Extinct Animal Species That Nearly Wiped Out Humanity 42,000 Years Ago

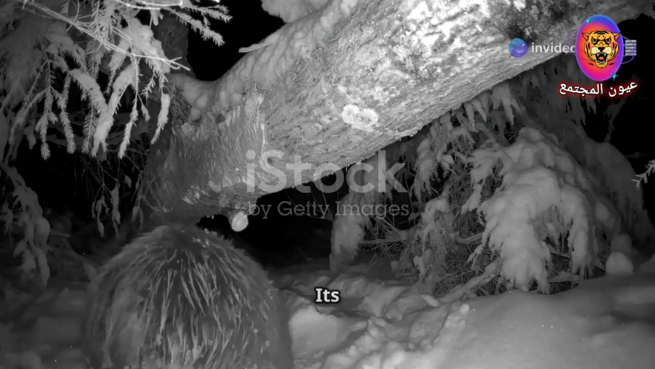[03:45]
Its shaggy brown fur provides perfect camouflage against the snowy backdrop.